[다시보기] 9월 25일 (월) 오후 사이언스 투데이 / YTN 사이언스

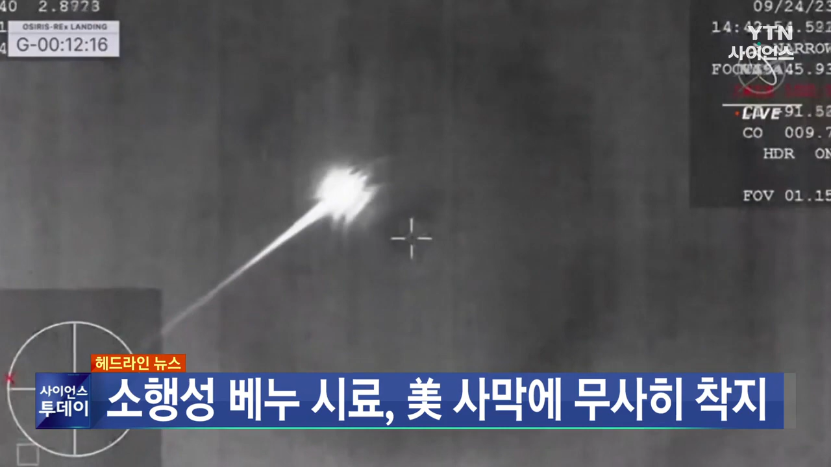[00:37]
미국 나사의 탐사선이 소행성 베누에서 채취한 시료가 미 유타주 사막에 무사히 착지했습니다.